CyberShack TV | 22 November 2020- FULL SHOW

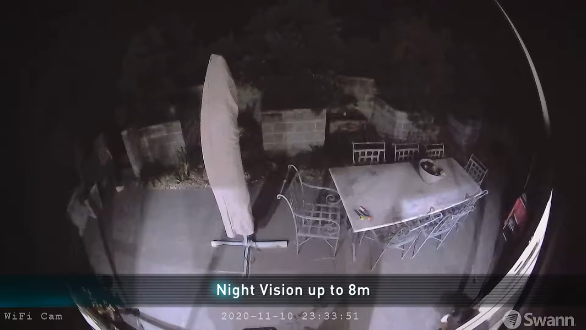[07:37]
Night vision kicks in automatically, so you're safe at night, as the infrared lights can illuminate items up to 8 metres away.